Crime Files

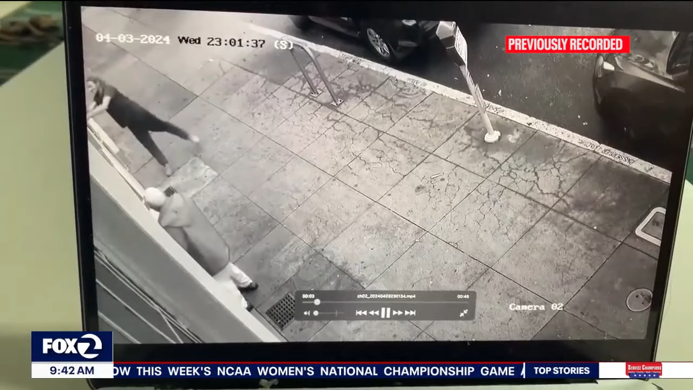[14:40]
Surveillance video on social media shows a man smashing windows of the mosque with a skateboard. This happened on April 3rd. Then the same man reportedly came back yesterday.